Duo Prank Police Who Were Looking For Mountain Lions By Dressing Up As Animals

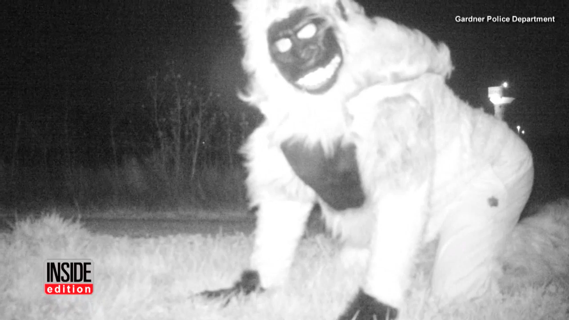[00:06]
wait that's not a mountain lion that's a man dressed up in what looks like a gorilla costume police in one Kansas town thought they were being smart
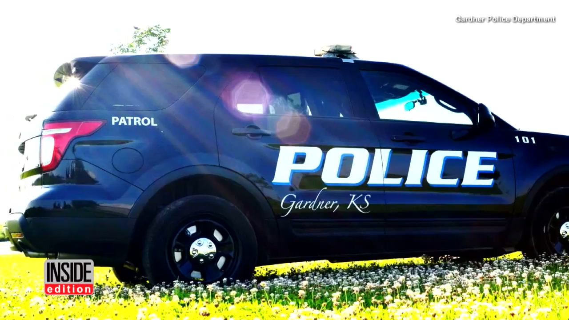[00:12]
by setting up surveillance cameras in a park after witnesses reported seeing the wild animal in the
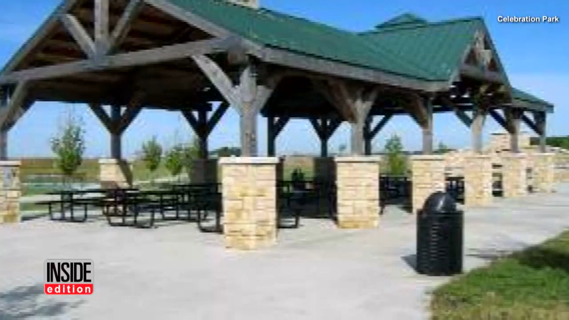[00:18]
area cops hope to spot foxes raccoons and other nocturnal animals but this is
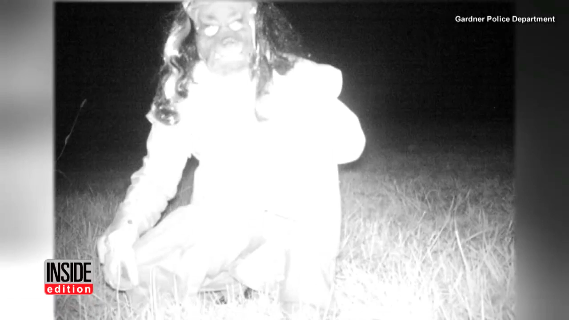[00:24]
what they got instead yep those are some peculiar looking creatures of the night especially